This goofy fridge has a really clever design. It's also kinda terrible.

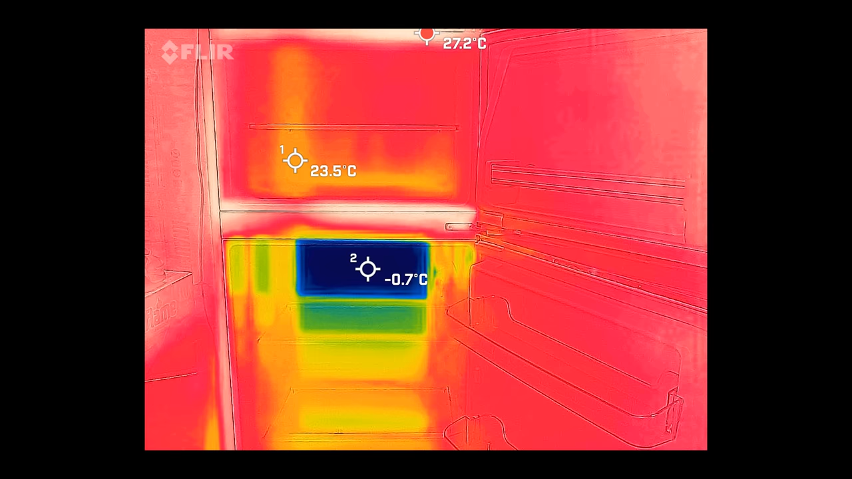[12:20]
On screen: max 27.2°C
When liquid refrigerant makes its way into the tube snaking behind the plastic wall here, it does start boiling and absorbing energy. But there's not enough surface area here to allow the refrigerant to completely boil off.
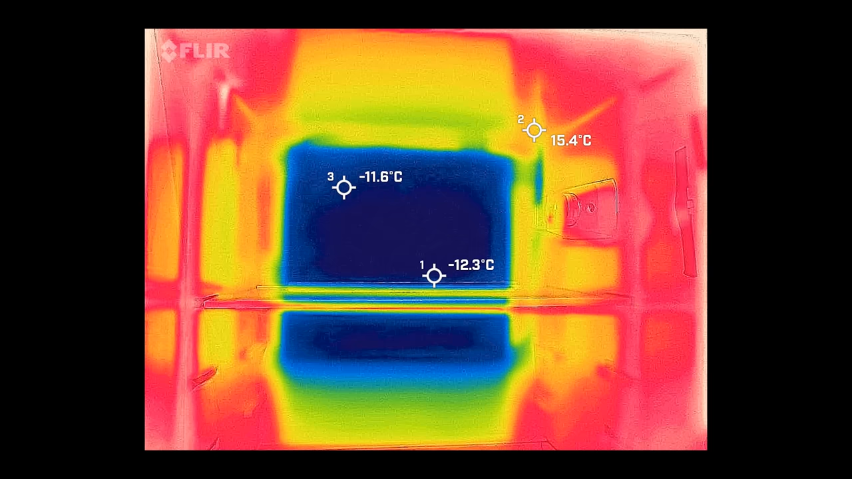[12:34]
After snaking through this flat section, the refrigerant line moves to the freezer compartment,
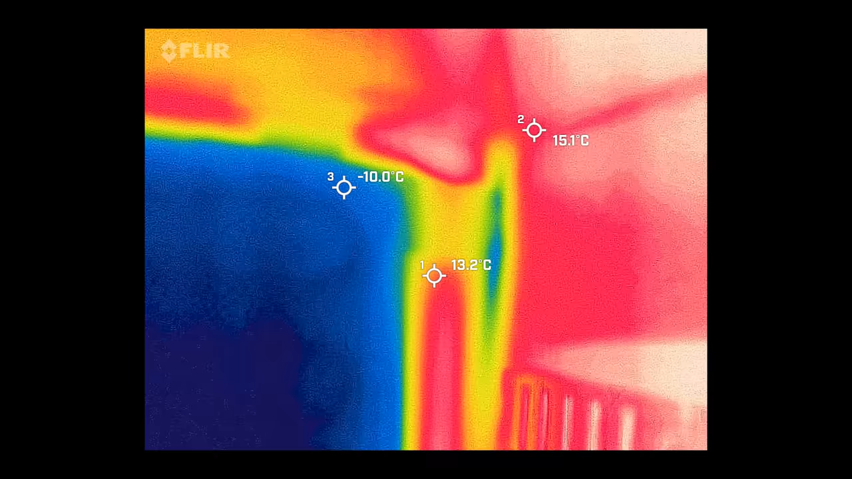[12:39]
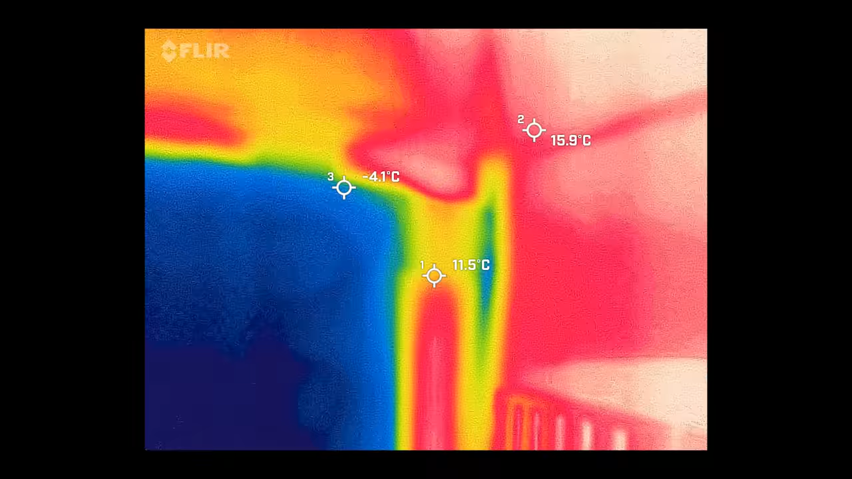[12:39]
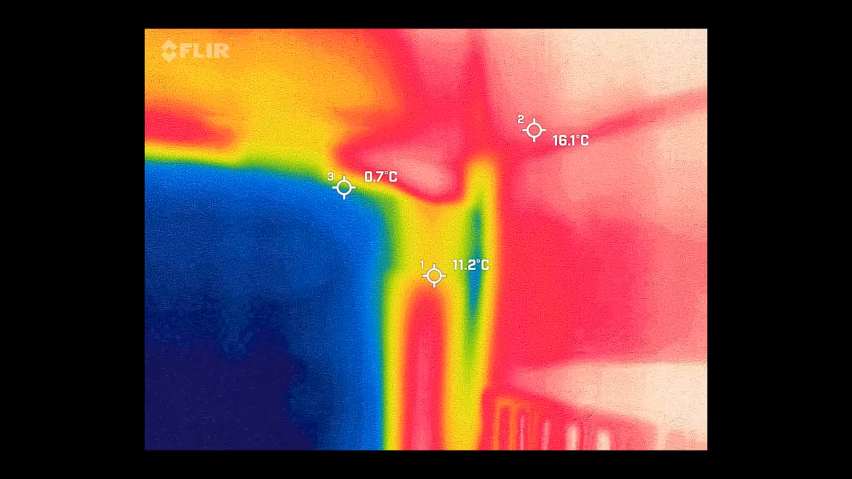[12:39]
where it loops around the circumference multiple times front to back.
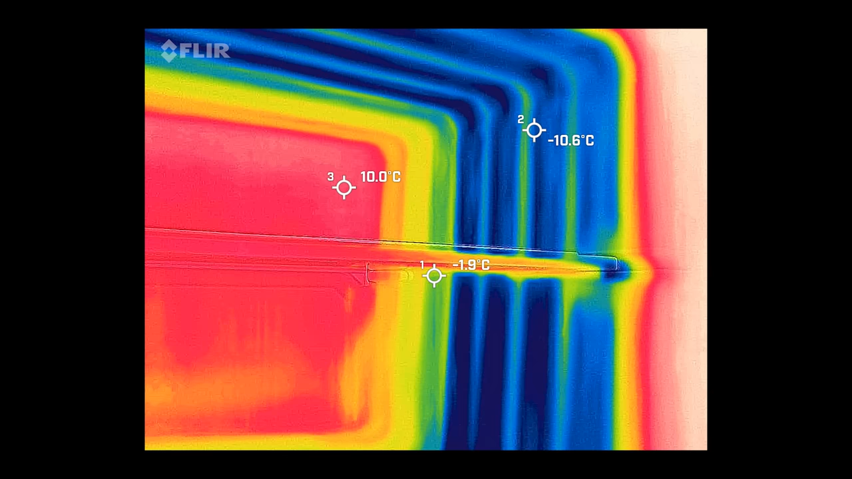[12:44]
This extra-long run of piping spread over a large surface area
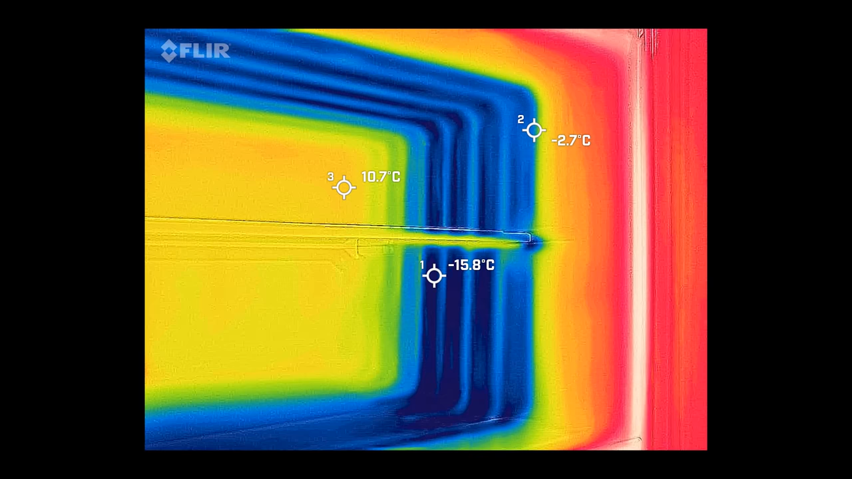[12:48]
is what actually allows the refrigerant to completely vaporize
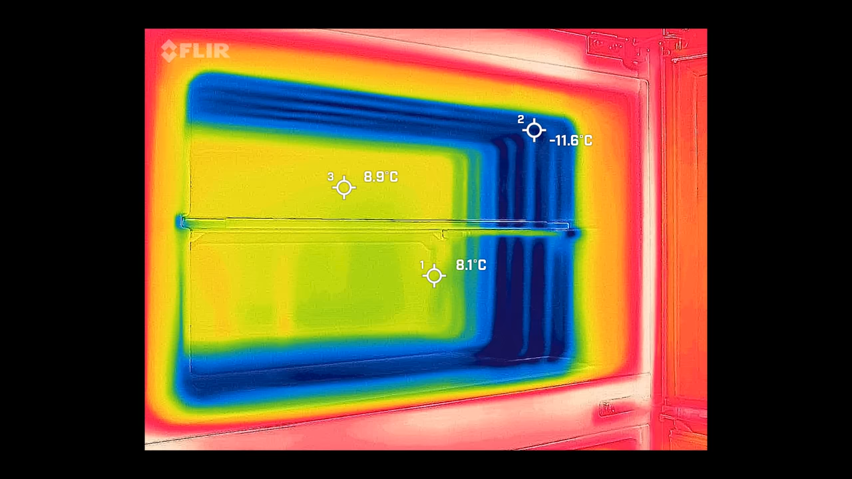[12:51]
and absorb all the energy it can before it heads back to the compressor.
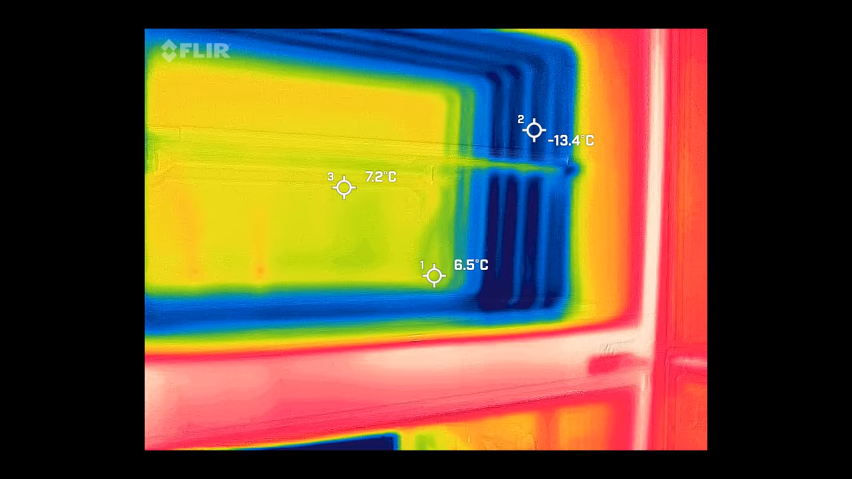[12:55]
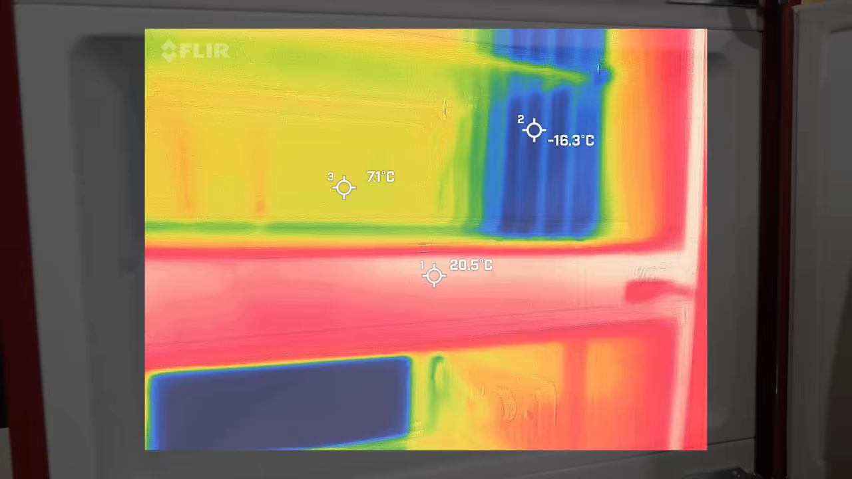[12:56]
And thanks to extra thick walls with tons of insulation, this compartment naturally stays much colder than the fridge at true freezer temperatures.
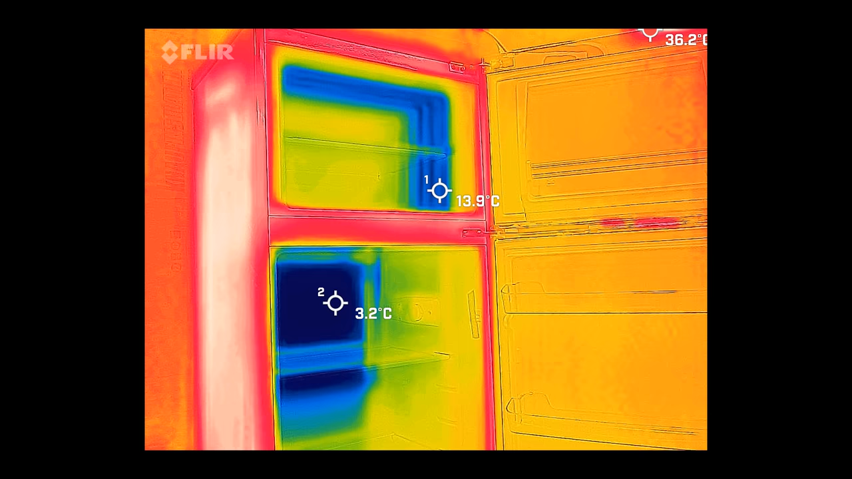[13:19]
This is an extremely elegant way to make a single refrigeration circuit maintain two very different temperatures in two locations with no moving parts . I would never have thought that splitting the evaporator into two sections in series like this would work, but it does. There are, however, downsides of course.
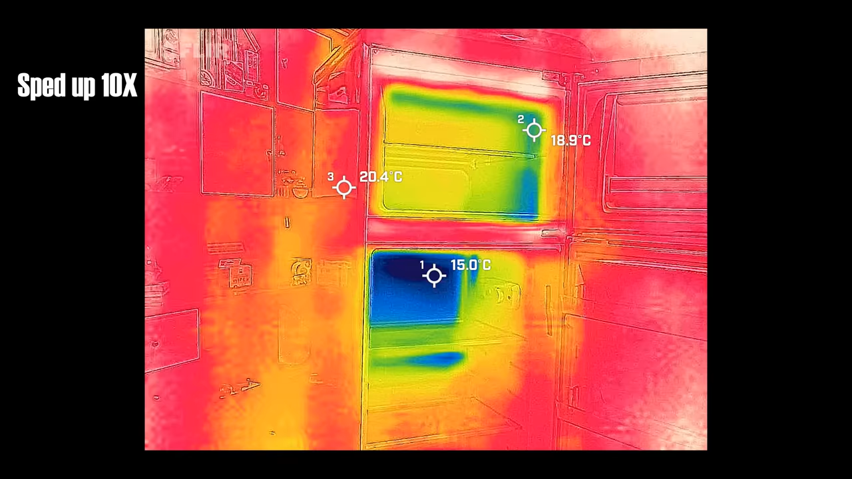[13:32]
When the compressor first kicks on, only the fridge section gets cold. It takes a while for the freezer section to start seeing liquid refrigerant, most likely because at startup the refrigerant lines and walls are so warm that the refrigerant can get all the energy it can possibly absorb from right here. Only once this section is actually cold does the freezer start to see any cooling. That's not a huge problem, but it means we need fairly long cycle times to ensure the freezer works properly.